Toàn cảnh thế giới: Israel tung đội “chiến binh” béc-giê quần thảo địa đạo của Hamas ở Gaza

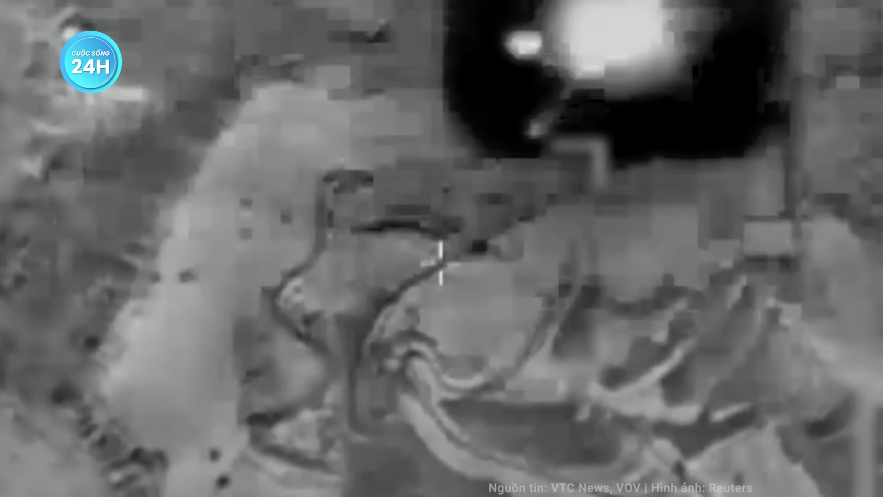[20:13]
IDF đã đáp trả bằng nhiều cuộc không kích và
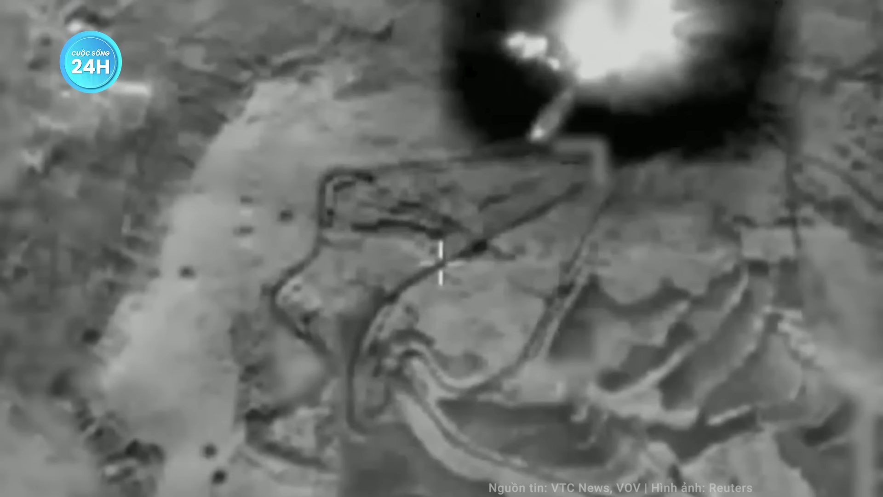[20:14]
pháo kích dữ dội vào các vị trí của Hepola ở miền Nam Liban, bao gồm các địa điểm khởi phát các cuộc tấn công của Hepola, các công trình và cấu trúc quân sự.
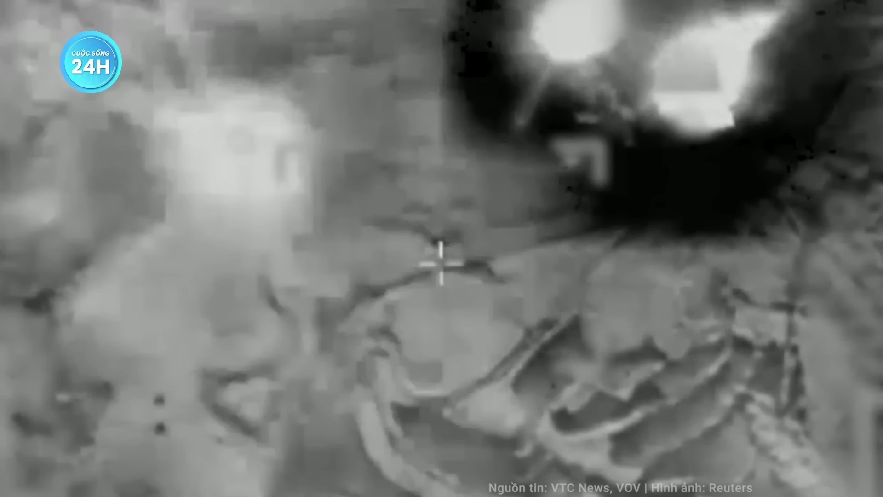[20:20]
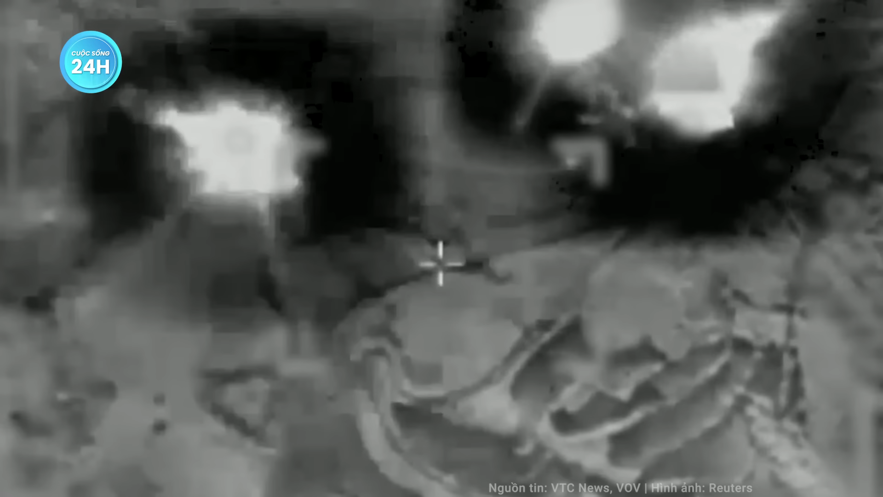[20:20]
IDF cũng tấn công phủ đầu một số vị trí của Hepola
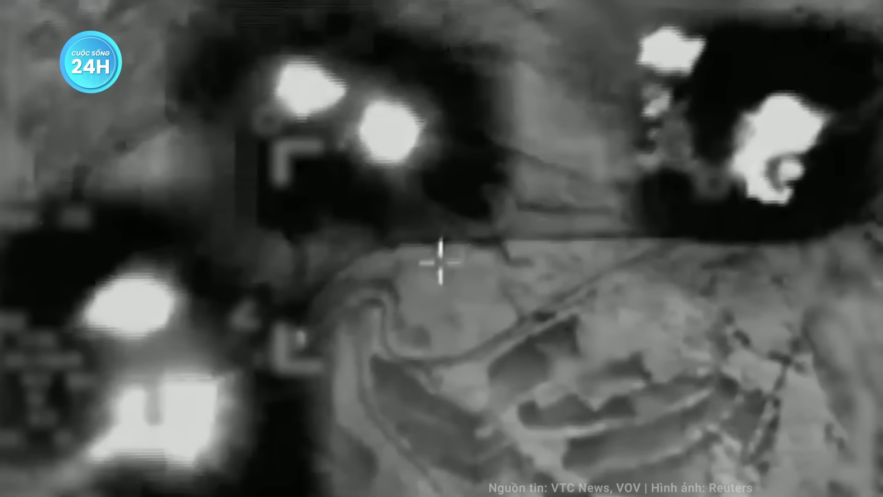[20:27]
gần đường biên giới nhằm ngăn chặn khả năng nhóm này mở thêm các cuộc tấn công mới vào Israel.